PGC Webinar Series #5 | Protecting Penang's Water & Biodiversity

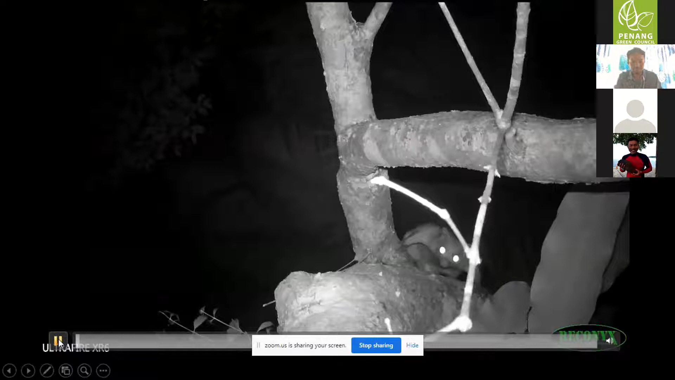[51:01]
Let's see if you can, people can guess what species is this. This is also a very special species. I'll just play that again. They only come out active at night. In the day, you won't be able to see them. If you go to Penang Botanical Garden, or if you go to Penang Hill, Pantai Kerachut, you'll be able to see this species. It's actually the red giant flying squirrel.
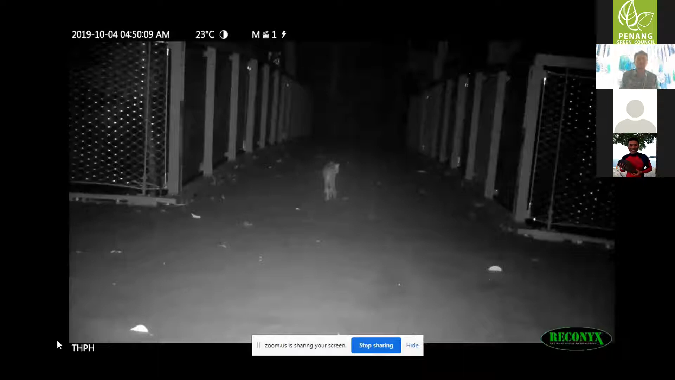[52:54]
Now I'm just going to show you a video that we got up on Penang Hill at the habitat. A real catwalk. Have a look. Sorry. Okay, I'll just play it again.
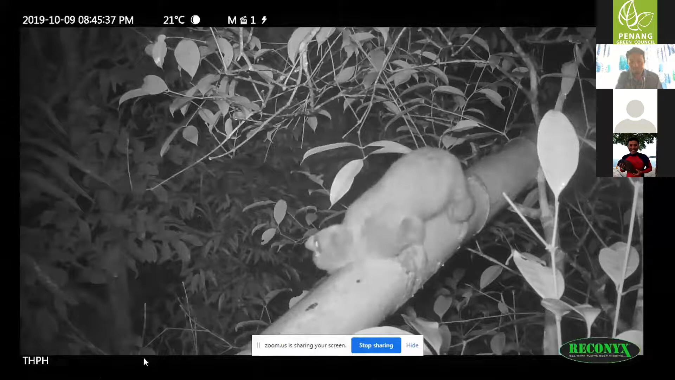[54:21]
You can see it's just rubbing its neck, leaving its scent on the rattan there. Good, there's a slow loris, the only venomous primate in the world.